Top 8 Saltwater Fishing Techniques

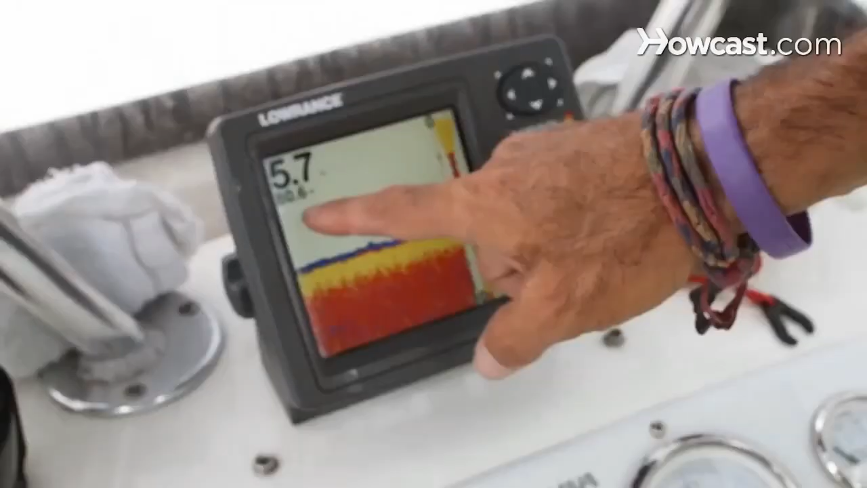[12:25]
has a depth finder fish finder on board so we can
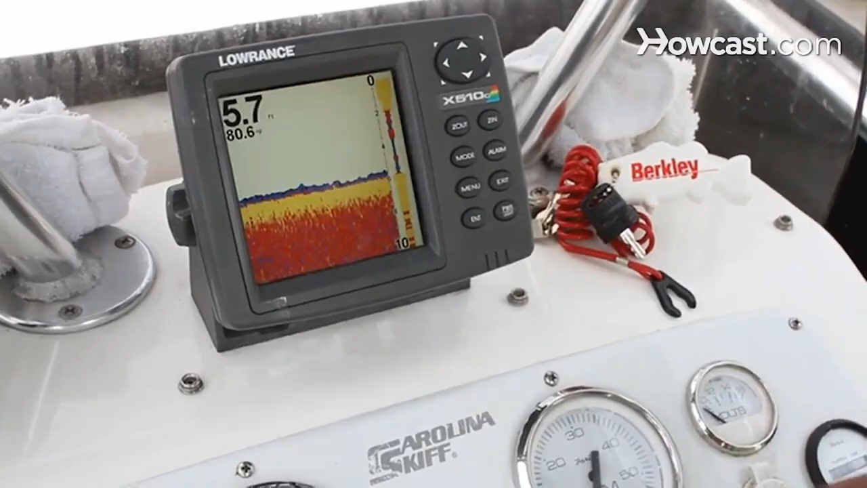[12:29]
On screen: depth 5.7 ft, water 80.6°F
actually see how deep we are where the fish are the bottom structure it's also equipped with a gps unit which